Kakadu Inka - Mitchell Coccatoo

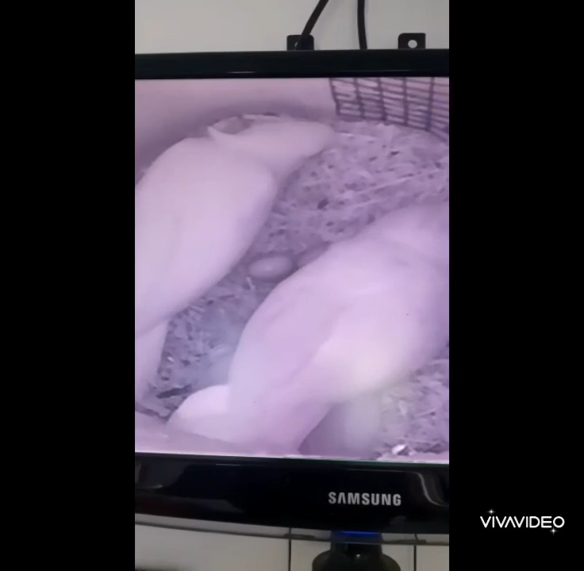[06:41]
A můžete vidět například i v tomto videu, kde kamery zachytily nejenom ptáky budce, ale vidíme, že tu budku neustále upravují,